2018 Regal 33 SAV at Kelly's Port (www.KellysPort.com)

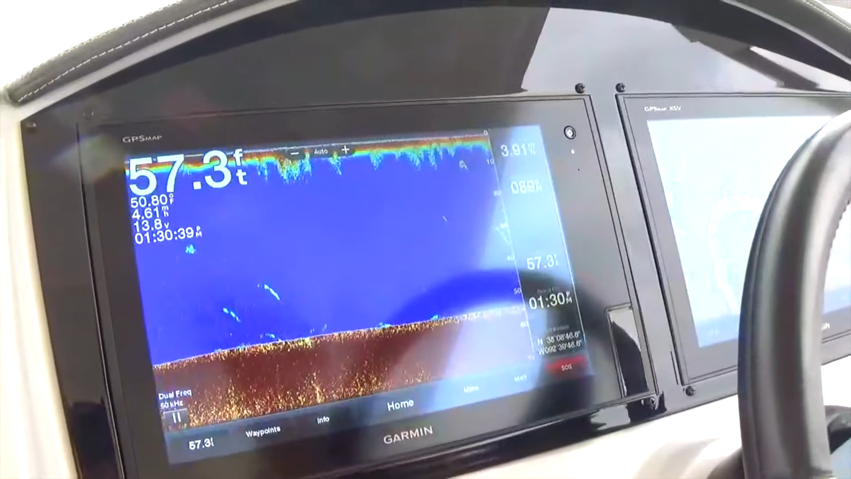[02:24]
On screen: depth 57.3 ft
switch back and forth there you can also split screens great way to do it the steering on the boat is also sea
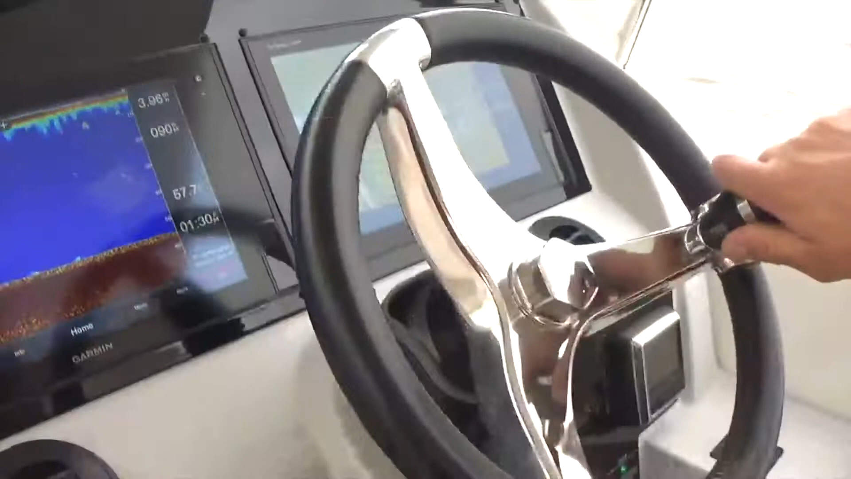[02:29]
star optimus which is a great system very very easy to control pretty much effortless no feedback through the steering i've been very responsive so